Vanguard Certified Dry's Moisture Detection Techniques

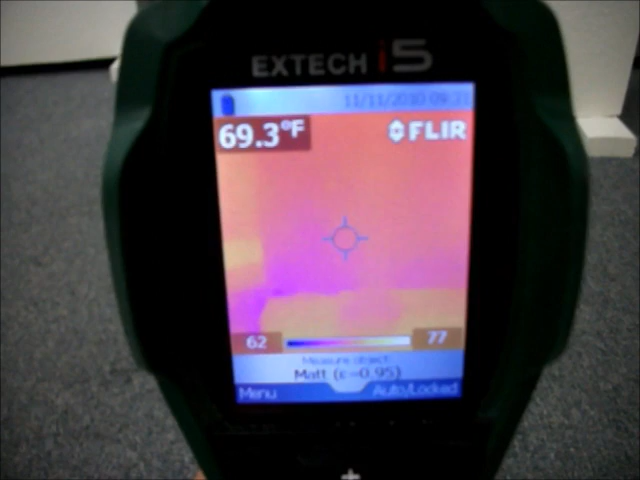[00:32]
On screen: spot 69.3°F
infrared energy and converts it into an electronic signal which is then processed to produce a thermal image.